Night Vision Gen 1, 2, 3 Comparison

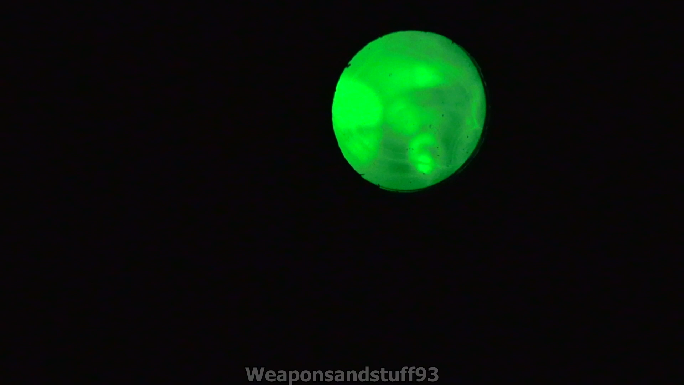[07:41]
Um, you know, this is like the worst night vision you can really get that's actual night vision. Because, as I said Gen 0, a lot of people would say it's not night vision.
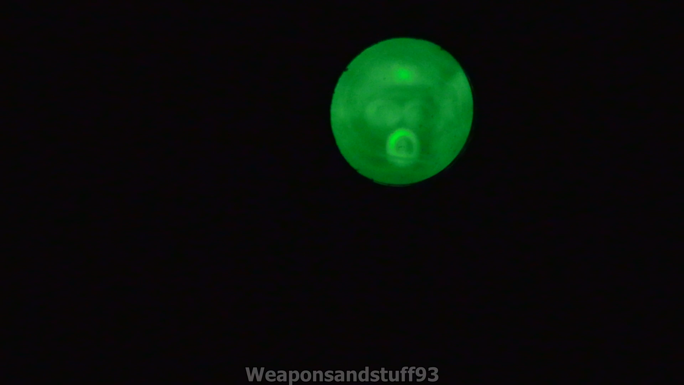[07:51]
Anyway, that's it with the 840, or, sorry, 850 nanometer. Let me now switch to the 940. Okay, and this is it with the 940.
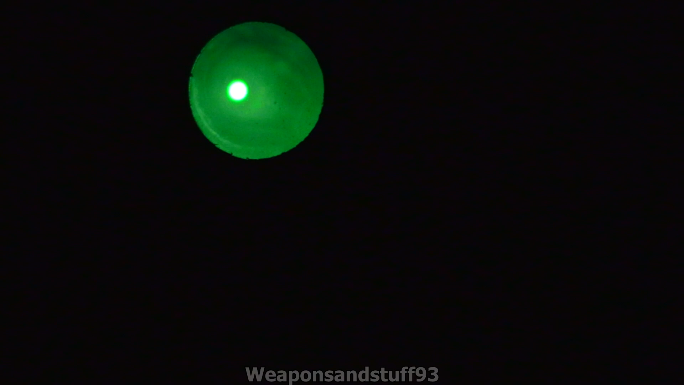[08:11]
Um, at all. You know, it can see that there's IR light. But it can't really make it out very well. So, there you go. That's this one.
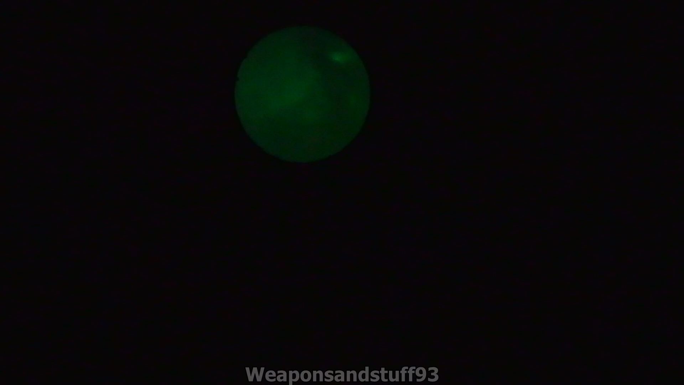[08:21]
Um, I said, you know, not... Oh, there we go. That's it. More on the mannequin. But, as you can see, not, um, not that impressive compared to the 850 nanometer with this particular Gen 1.
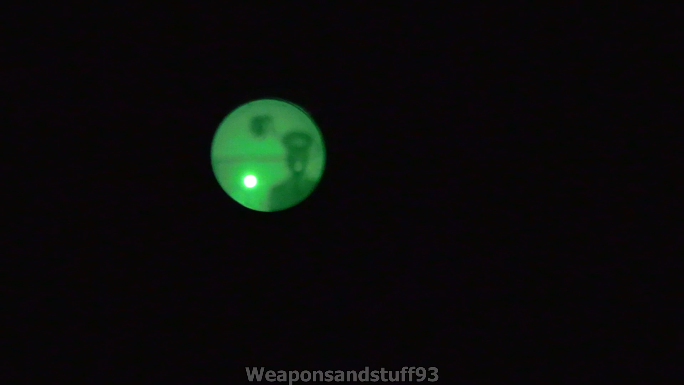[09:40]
That's, that's a bit better. So, it can see it. It's actually definitely better than the other one was. But, um, you know, it, it's not that sensitive to this wavelength, at least, you know.
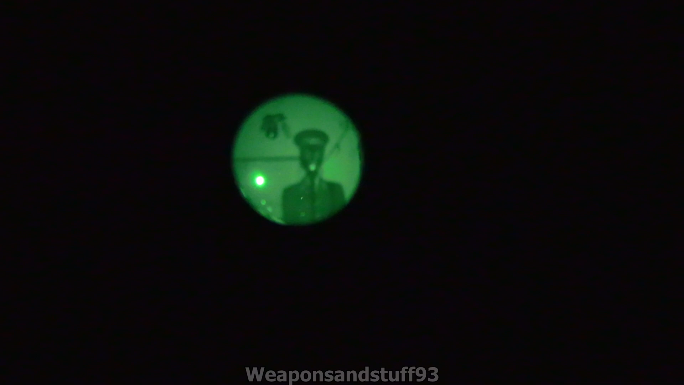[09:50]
It doesn't appear that bright, does it, even though that's shining directly at the, um, mannequin, you know. And if this torch is zoomable, but, um, again, you will see with the Gen 2s, it picks it up easy. Okay, now for a Gen 2.
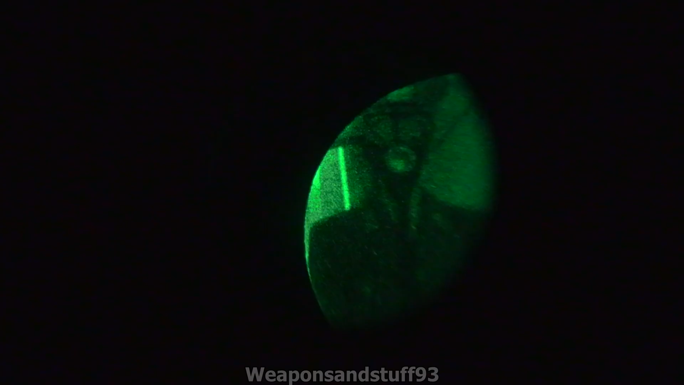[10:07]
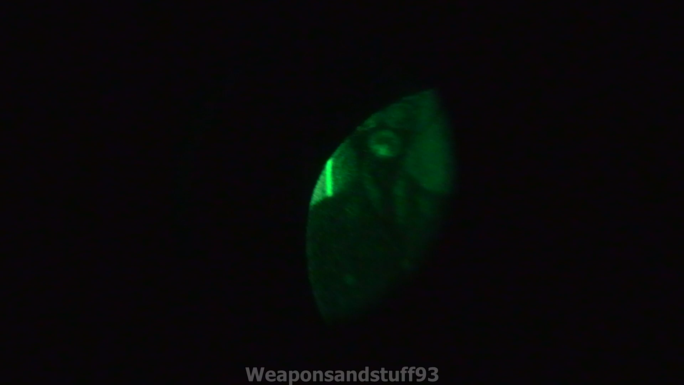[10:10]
Okay, so, this is the Gen 2 IM101, and it's much better to my eye, but you can see without an IR illuminator on now in this room,
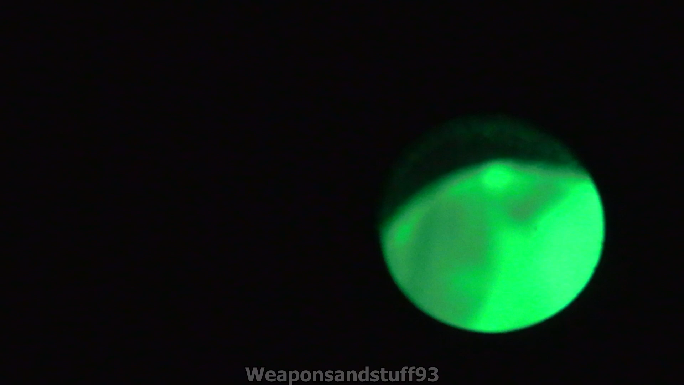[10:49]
Let me just focus this quickly, just to check this is in focus.
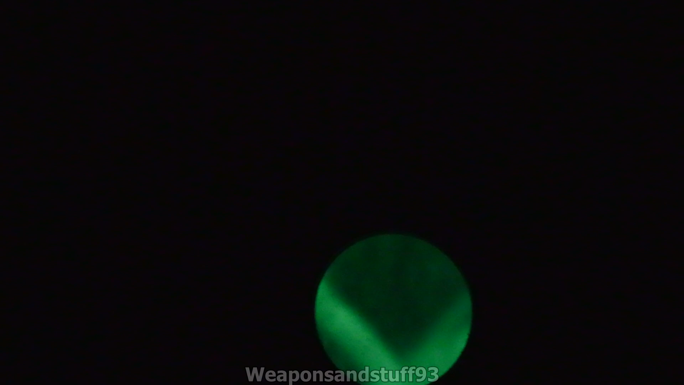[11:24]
And that's, although that's a bit dimmer to this one, that actually kind of works better, because it doesn't over-brighten it.
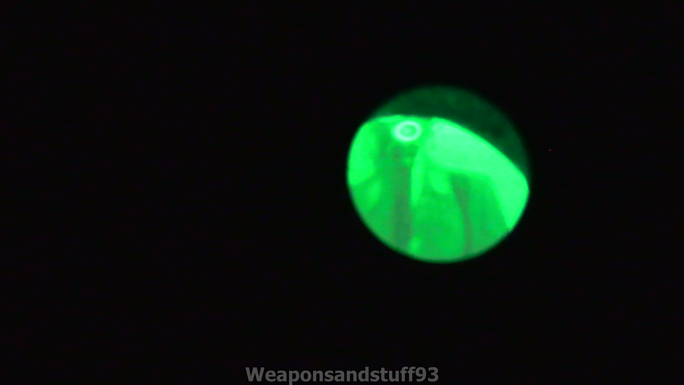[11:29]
So, yeah, you can see the, um, uniform there.
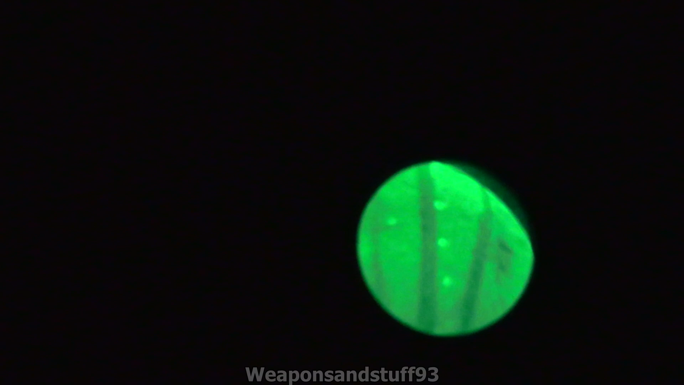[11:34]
Right, now to Gen 2+. This is where it starts getting really exciting. Okay, so here we have a Gen 2 with no infrared illumination.
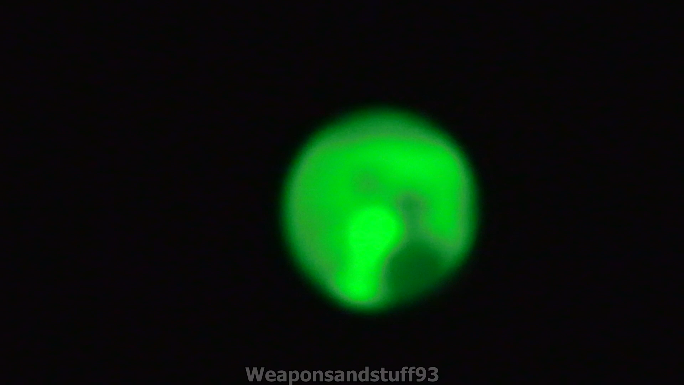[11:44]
Now, I think the camera's focusing differently to my eye with my glasses here, because this is a much better picture to, um, my eye.
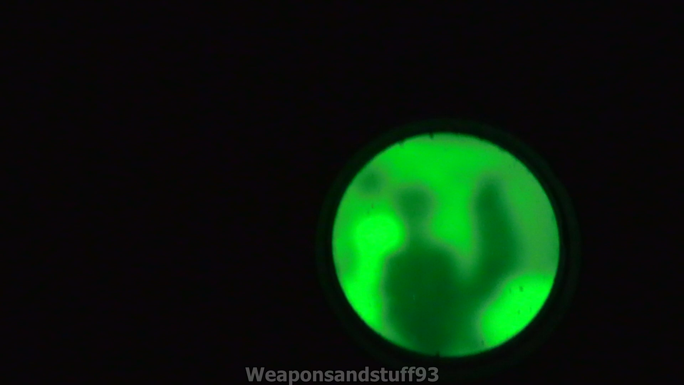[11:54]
But, yeah, the camera doesn't really want to focus on the night vision,
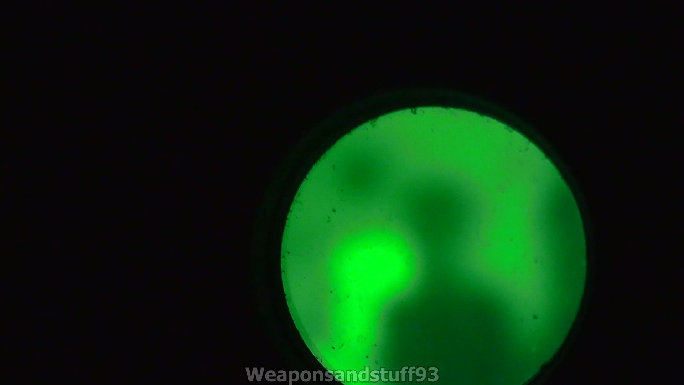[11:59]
unfortunately, because that is in focus for the camera. I'm just going to get that again and double-check the focus.